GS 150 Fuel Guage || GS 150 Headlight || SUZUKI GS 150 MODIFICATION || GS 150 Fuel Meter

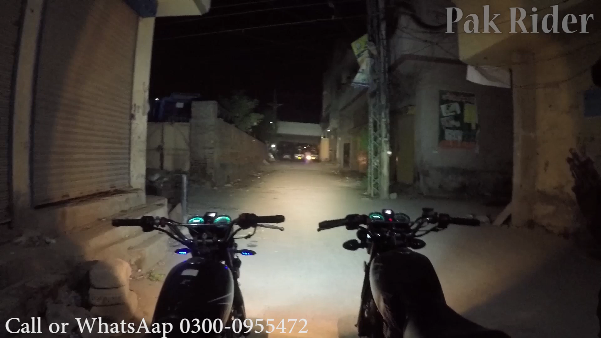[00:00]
इस वक्त आप देख सकते हो के सामने रोशनी मतलब कि दिन नहीं चड़ गया हुआ है दिन इस वज़ जैसे चड़ गया हुआ है कि इस दोनों बाइस की बीम होने और एलेडीज भी होने तो मैं